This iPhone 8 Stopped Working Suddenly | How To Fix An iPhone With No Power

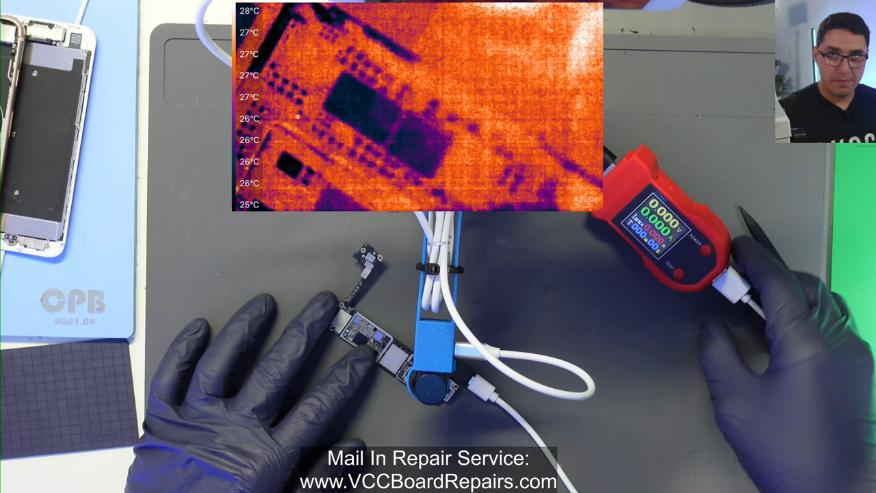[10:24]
So what's going to happen is I'm going to push power. You're going to see the 2.2 amp draw and we're going to see heat.
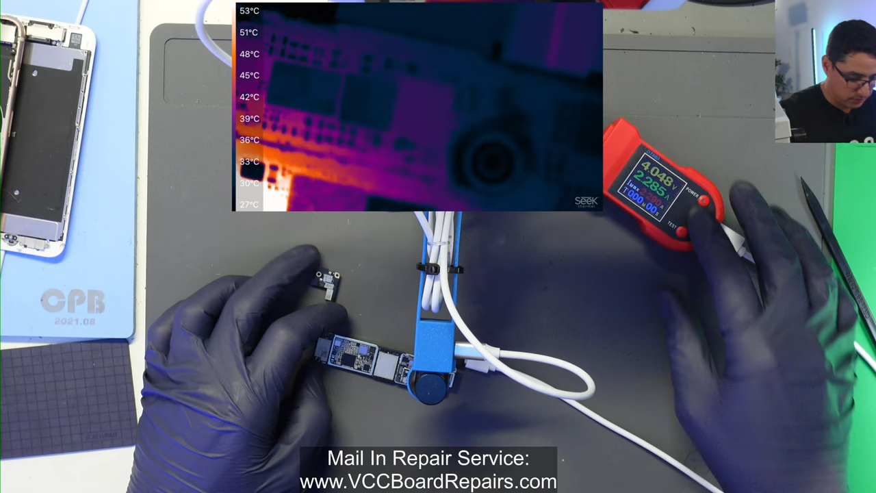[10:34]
Oh look at that it's actually not doing it. Oh you know what I think because I found the short and it is right next to the MOSFET that usually lights up. So one of the nice things about the stand is we can raise it up so you get a wider field of view and
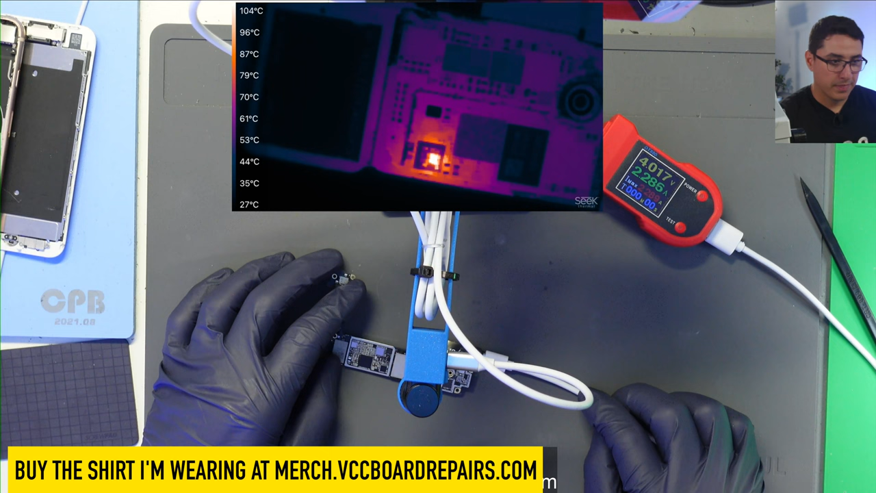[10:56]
On screen: scale top 104°C, scale bottom 27°C
then once you want to kind of narrow down the fault you can zoom in by raising it I mean by lowering it down.
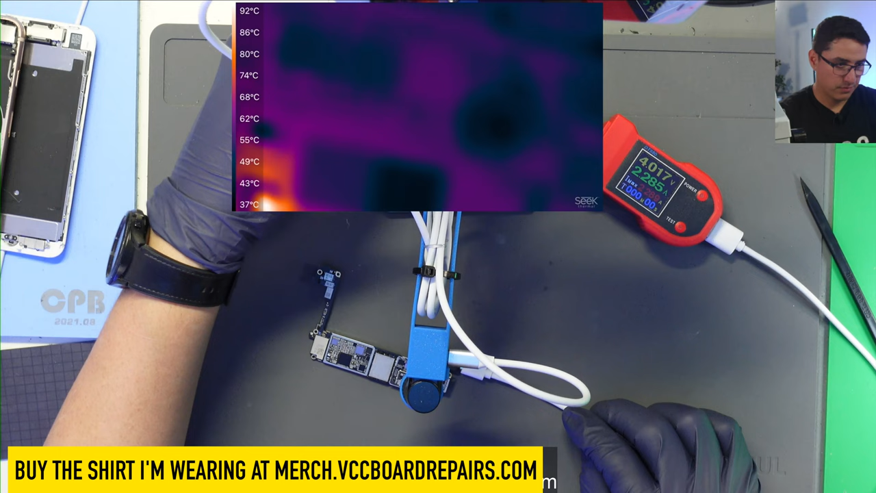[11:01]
On screen: scale top 92°C, scale bottom 37°C
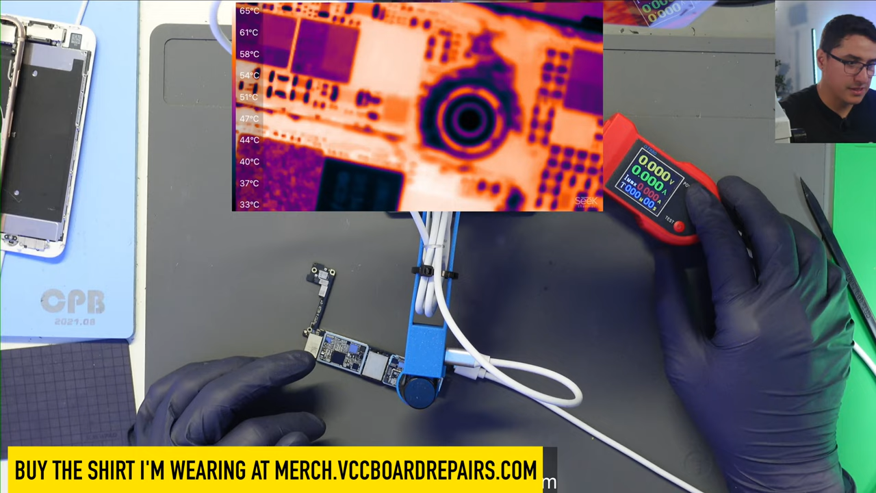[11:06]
On screen: scale top 65°C, scale bottom 33°C
All right so this is a bad example it's not doing the thing that usually happens where that little MOSFET right there
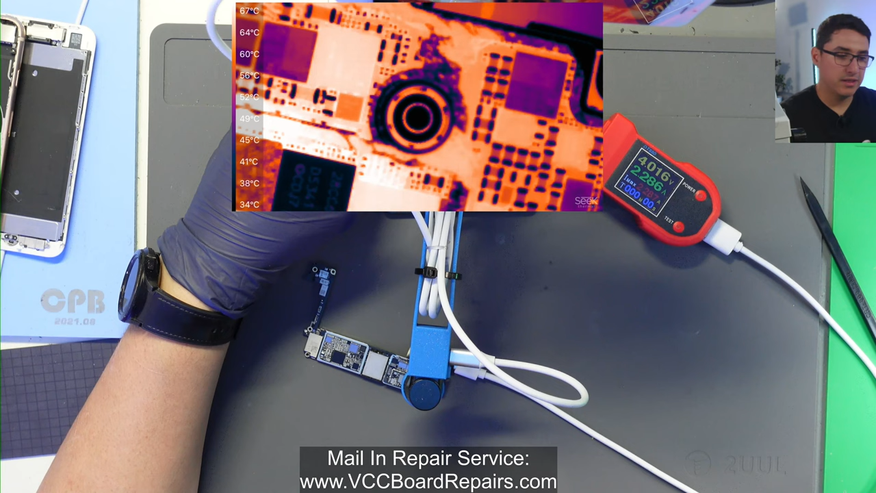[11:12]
On screen: scale top 67°C, scale bottom 34°C
is heating up right here. Usually this thing lights up and you won't be able to notice where the short is so don't fall for that. I guess this one's a bad example but if you're not going to use the DT80 or DC power supply squid connected to the battery connector another option is to use the DC power supply.